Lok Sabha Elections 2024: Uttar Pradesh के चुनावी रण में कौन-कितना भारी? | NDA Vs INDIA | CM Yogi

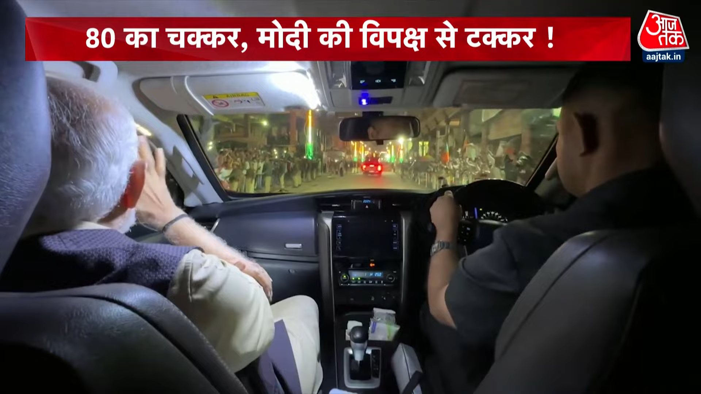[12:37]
बाबा विश्वनाथ की नगरी में प्रधान मंतरी नरेंदर मोदी की लोगपियता का डंका बजाए काशी की गलियां अपार जन सेलाख की गवाह बने